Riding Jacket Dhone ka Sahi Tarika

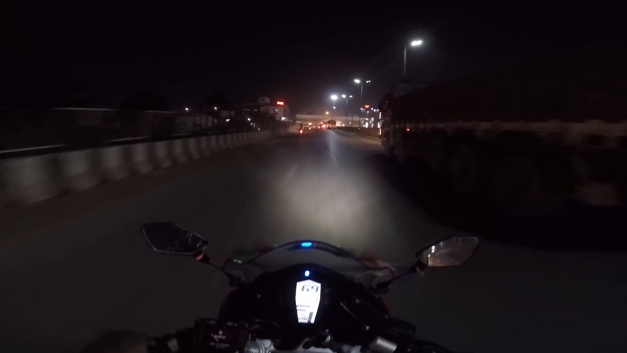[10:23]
अभी मैं जा रहा हूँ मरीन ड्राइव की तरफ, तेली बांधा तालाब। और ये क्या, रायपुर नगर निगम, फिर से मेरा फेवरेट पीडब्ल्यूडी ब्रिज का लाइट बंद है, चालू करो इसको।
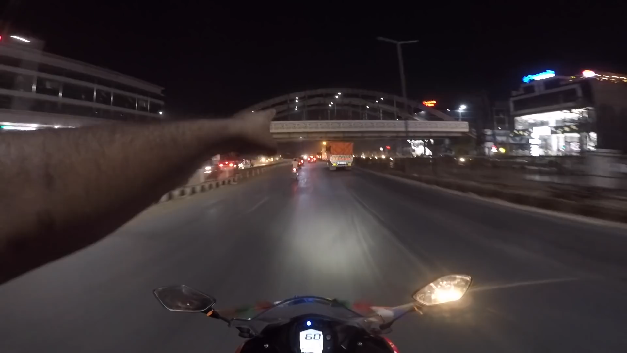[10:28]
ये हम लोग पहुंच गए मरीन ड्राइव
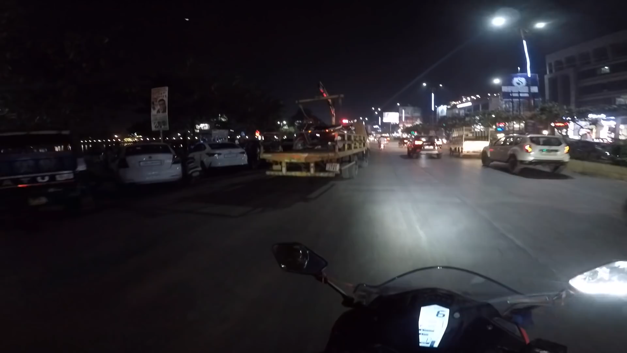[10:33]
और ये ट्रैफिक पुलिस वाले अपना ट्रक लेके खड़े हैं, कोई भी गलत पार्किंग दिखी, अगर गलत तरीके से किसी कोई भी पार्क करता है तो तुरंत पुलिस वाले उठा लेंगे उसकी गाड़ी इसमें।
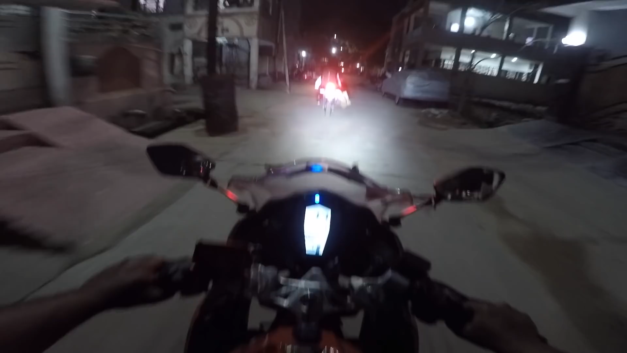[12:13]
सामने ये जो बाइक जा रही है पल्सर है, इसमें क्या कोड लिखा हुआ है, सॉरी गर्ल्स माई वाइफ इज़ वेरी स्ट्रिक्ट, मैं भी लिखवा लूँगा मेरी बाइक में।